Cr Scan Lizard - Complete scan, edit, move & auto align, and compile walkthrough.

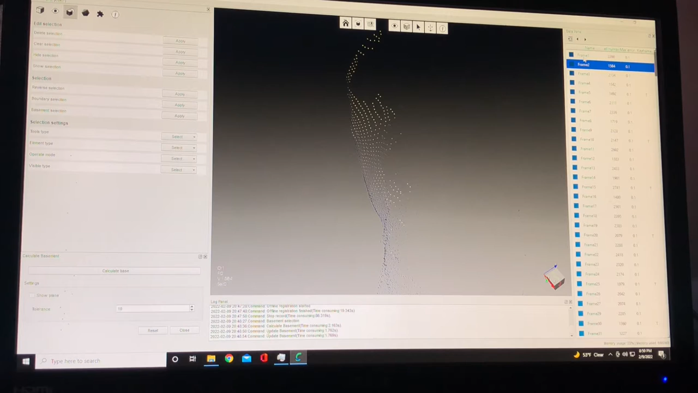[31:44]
I usually always go in and just delete that first frame right away, because that, you know, gives you a blurry image. So
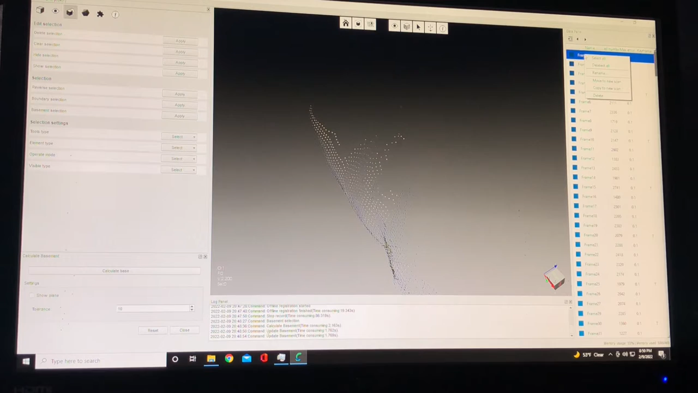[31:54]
delete.
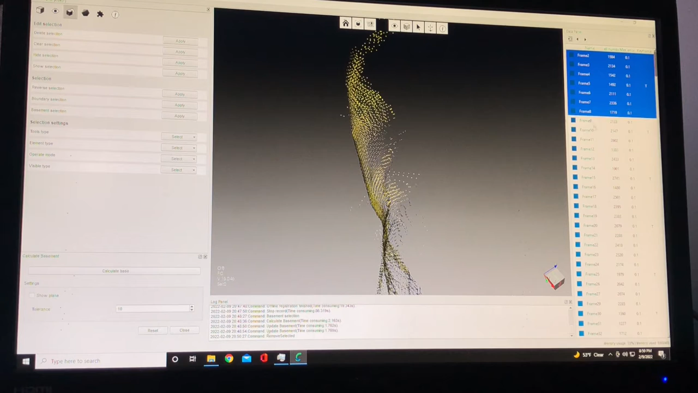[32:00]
There we go. That looks a little better.
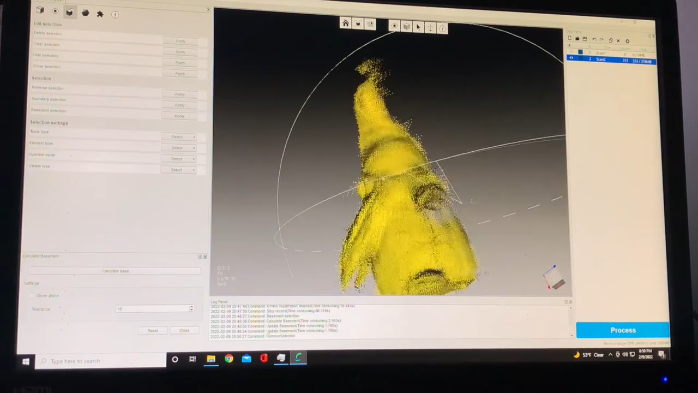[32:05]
See, look at that.
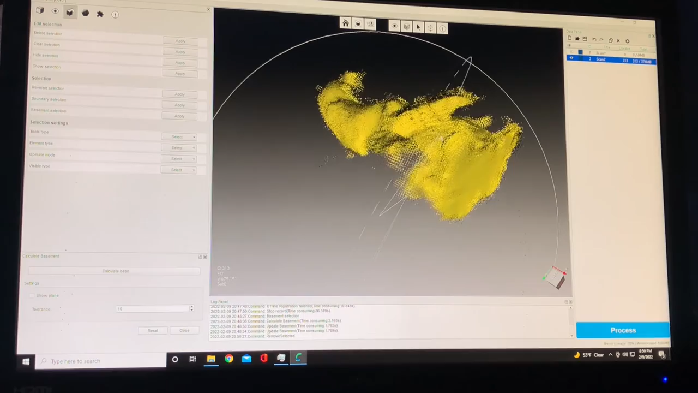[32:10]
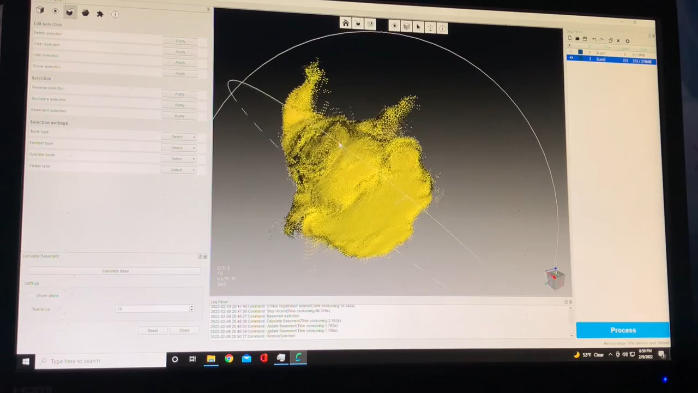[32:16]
Okay, so let's go ahead and clean this scan up a little bit.
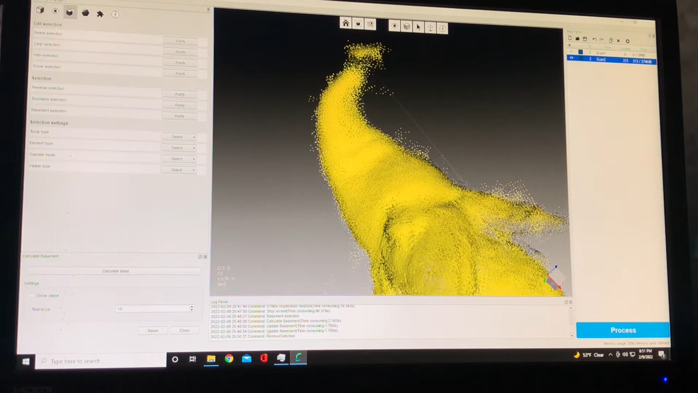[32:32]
You can see those are red there.
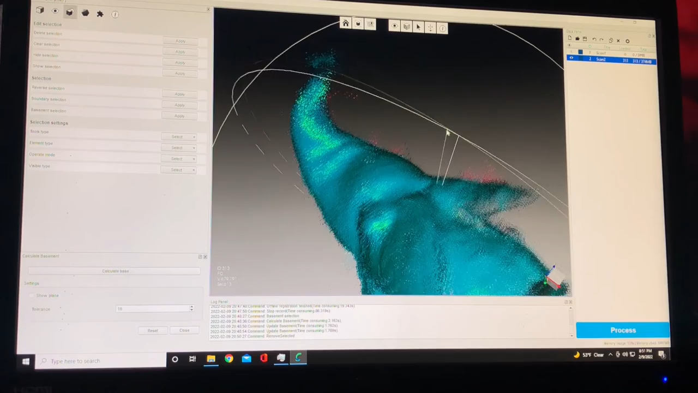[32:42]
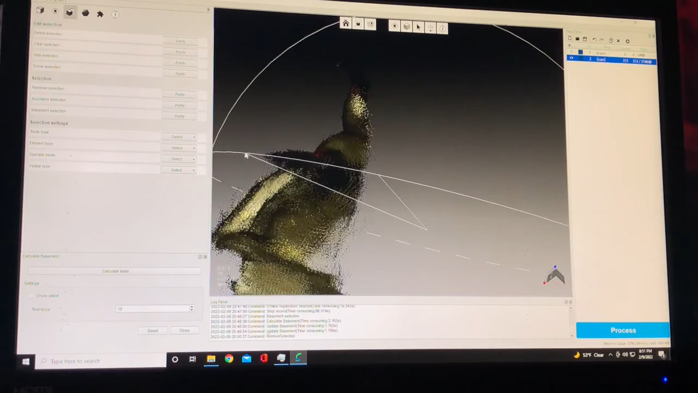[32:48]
See, I got everything like this.
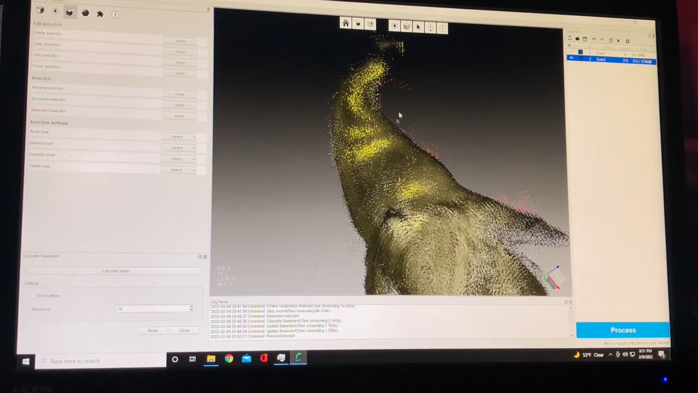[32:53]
Now if I rotate a little bit, look at all that that comes up. See, this is where I was talking about that 360 degree.
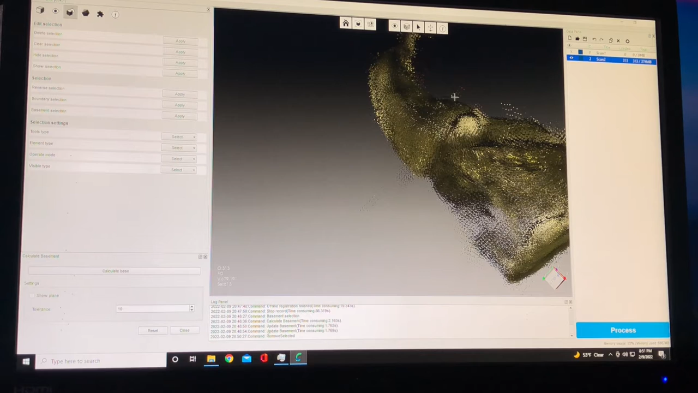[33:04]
You gotta make sure you get circle around your model. Okay, so now there I let go of control before I let go of my mouse, and that stayed.
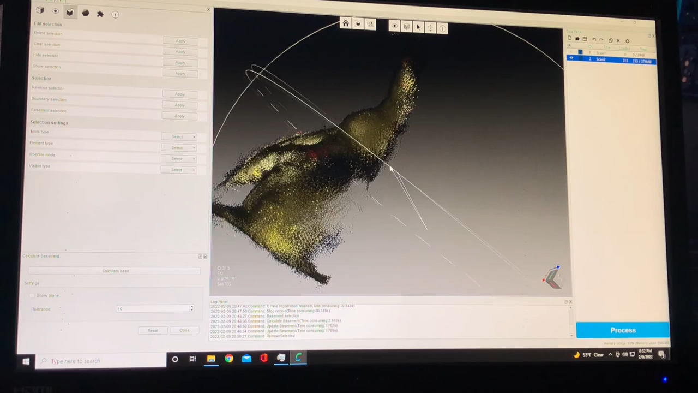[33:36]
So I gotta do that again. Now see, if I would have been tilted a little too much, I could end up getting his arm right here.
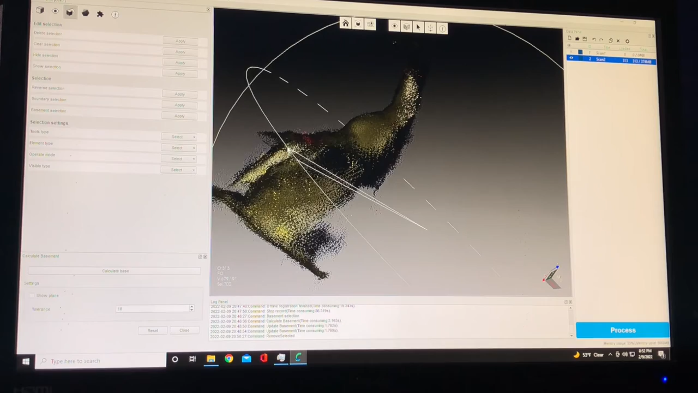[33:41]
See, that's his arm. So you gotta be careful what you're grabbing, especially when you're in full
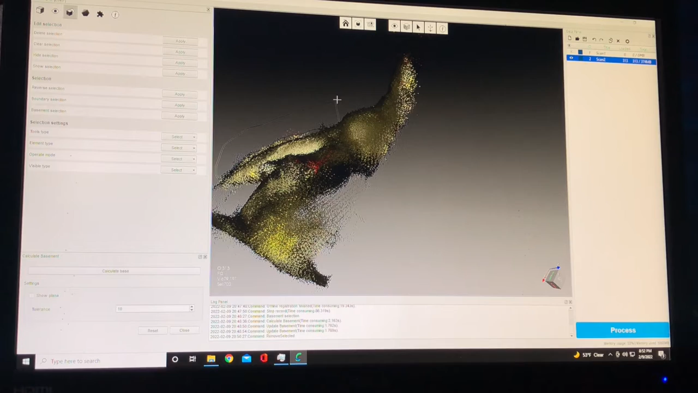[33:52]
all frames loaded in your scan.
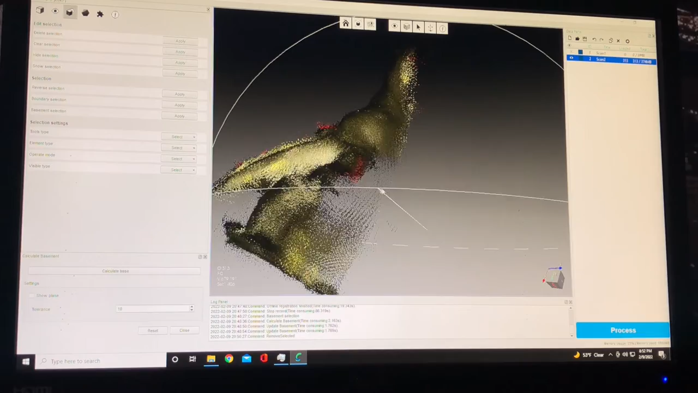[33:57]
So now hit delete. Let's see how much stuff disappears here.
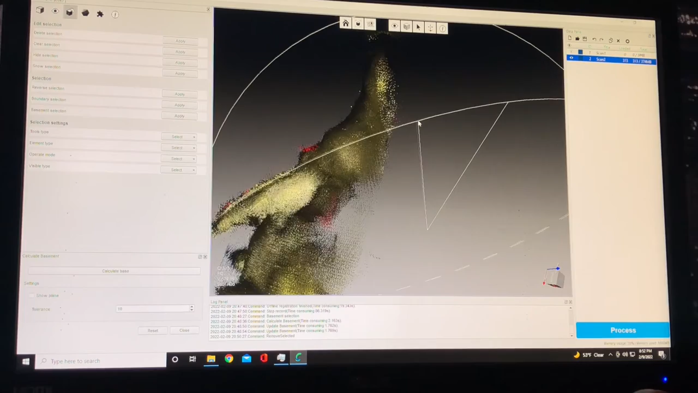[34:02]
Whoop.
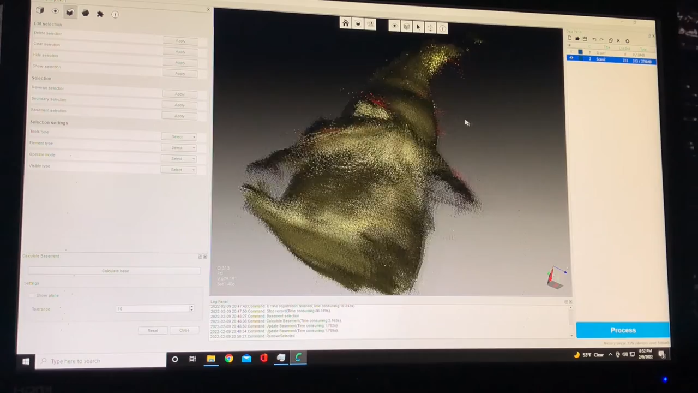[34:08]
Okay.
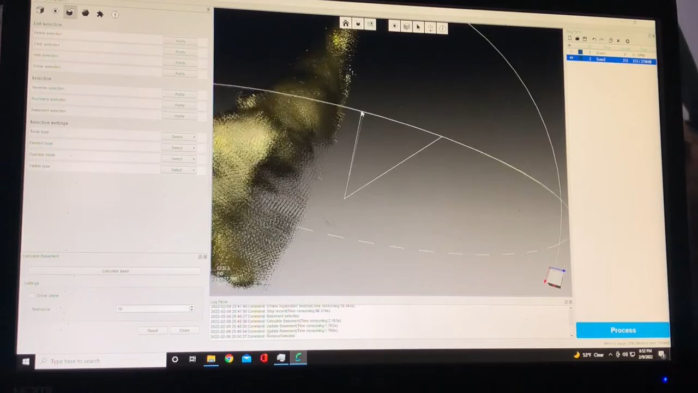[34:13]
And there we go. That cleaned him up a little bit. See?